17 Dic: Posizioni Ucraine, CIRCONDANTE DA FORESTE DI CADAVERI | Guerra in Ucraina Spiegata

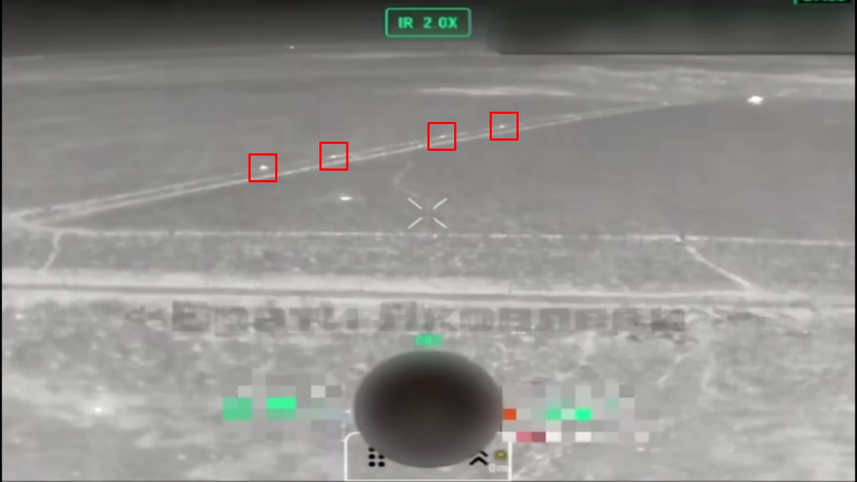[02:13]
Alcune unità d'assalto sono ancora supportate da corazzati, ma i russi non schierano più molte unità. In un video di diversi giorni fa si possono vedere dai 3 ai 4 corazzati sulla linea di contatto che sono riusciti a raggiungere la posizione perché parte di un'unità molto piccola.
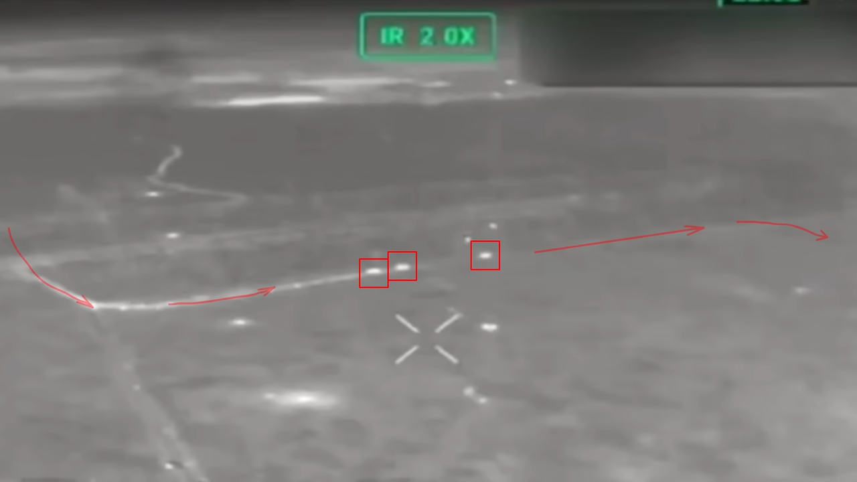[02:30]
Tuttavia visto che continuano a usare la medesima traiettoria, l'artiglieria ucraina ha oramai le armi puntate su queste strade,
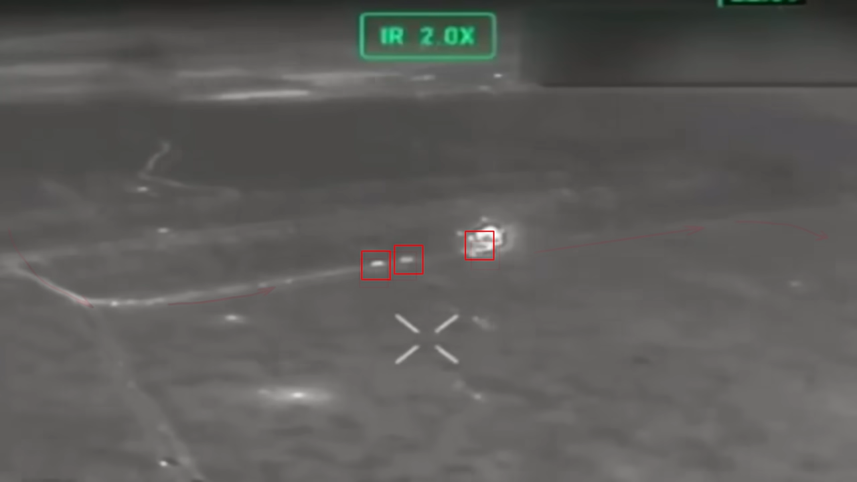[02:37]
pronte a sparare appena individuano russi nell'aria. Alcuni riescono a raggiungere comunque la linea alberata e iniziare gli scontri.